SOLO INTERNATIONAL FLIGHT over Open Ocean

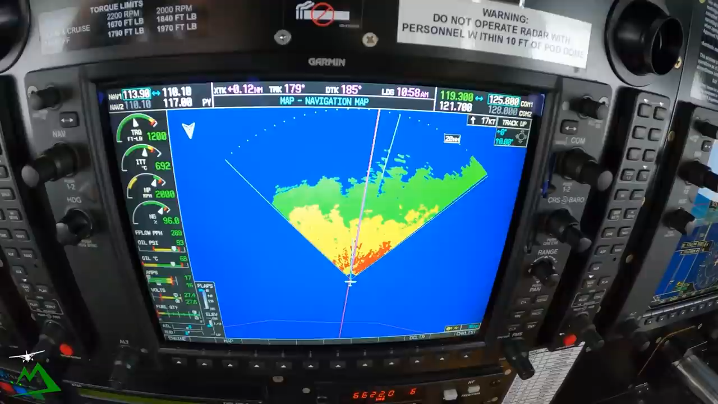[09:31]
I'm a lot more willing to go through like red on the radar at early morning just because it has not had time to really build up into any type of convective stuff.